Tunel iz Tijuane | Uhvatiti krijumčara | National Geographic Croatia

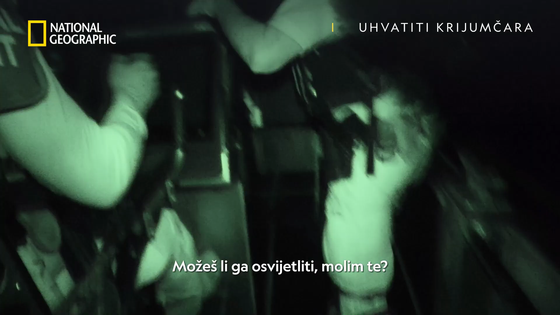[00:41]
All right. You can light him up with a black message. I got it. Winner-note! I'm going to go on his starboard side. They're done solo!
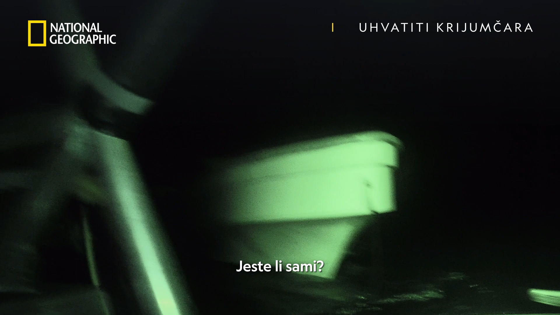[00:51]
I don't see anybody on board. You can turn the light on him.
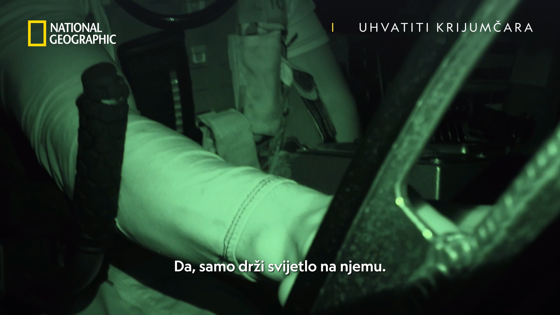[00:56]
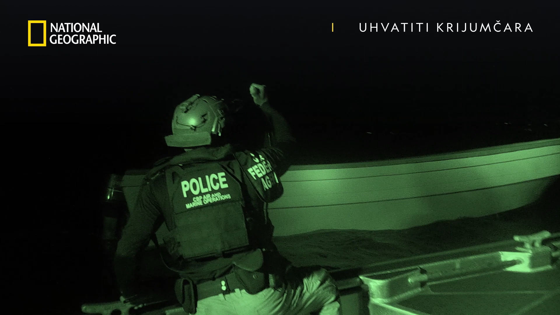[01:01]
Nobody's on board. Is it anchored? It's not even anchored. Dead in the water. What is it? What is it, bro?
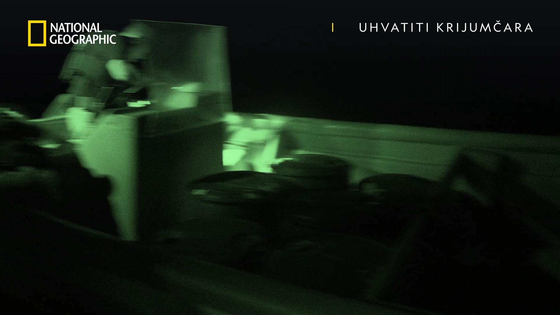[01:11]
Yeah, it's all over the place.
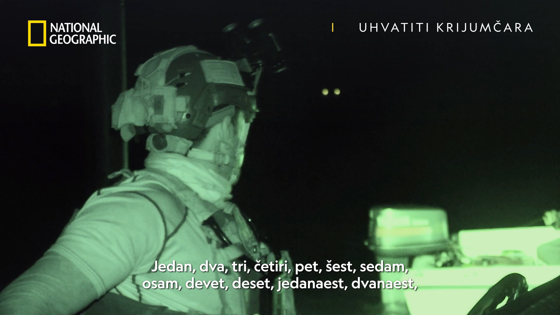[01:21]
nine, ten, 11, 12, 13, 14, 15, 16, 17, 18, 19, 20.
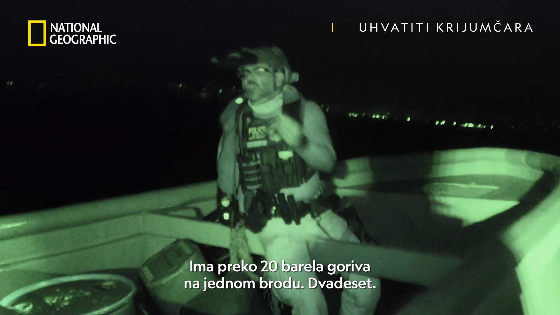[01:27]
There's over 20 barrels of fuel on this one vessel. 20.
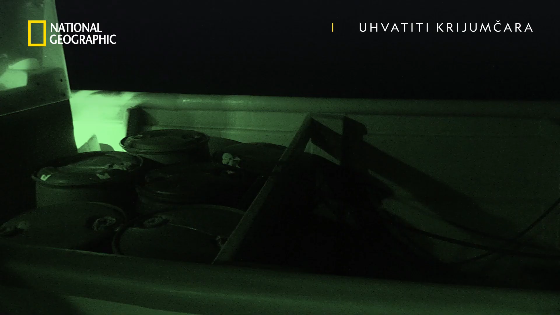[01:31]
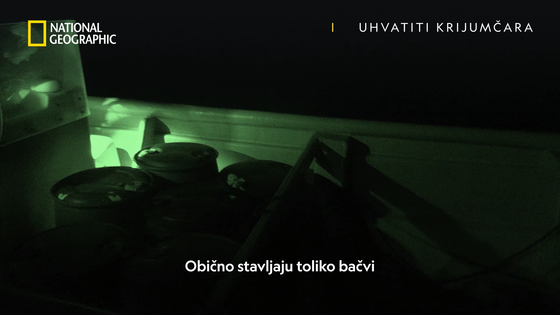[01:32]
They usually typically put this much drums when they're coming in from Colombia or Venezuela, most likely Venezuela.
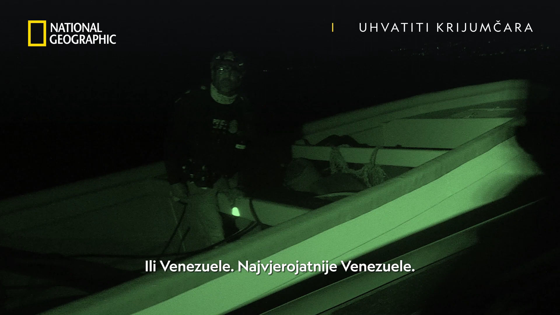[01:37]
This is definitely a smuggling vessel.